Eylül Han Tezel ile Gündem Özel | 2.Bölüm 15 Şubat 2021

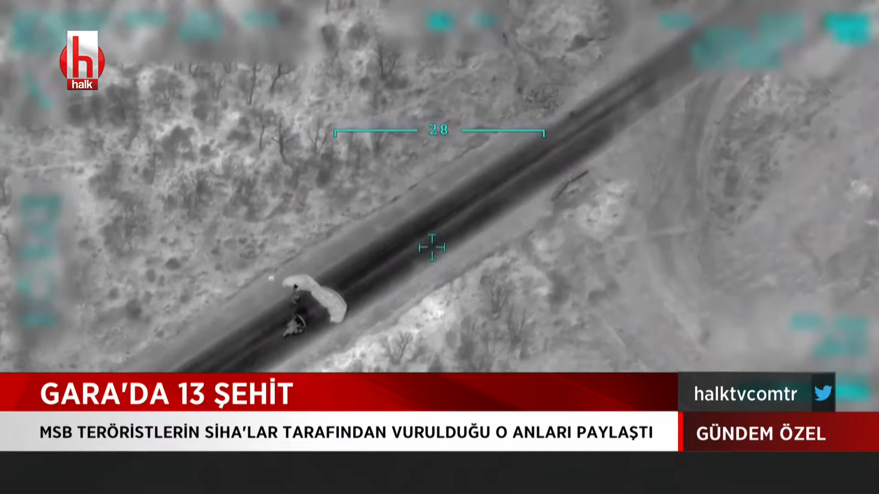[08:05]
Gara bölgesinde tespit edilen ve paramotorla
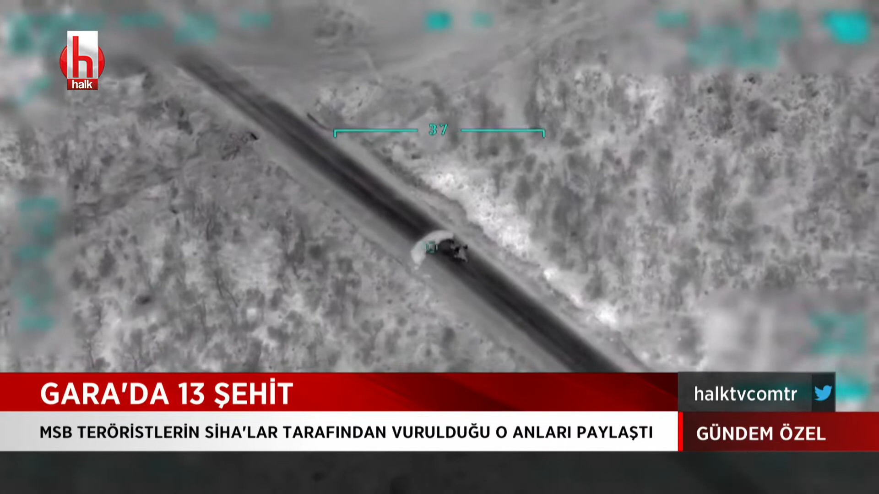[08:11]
kaçmaya çalışan 3 PKK'lı teröristin vurulduğu o anları da Milli Savunma Bakanlığı paylaştı.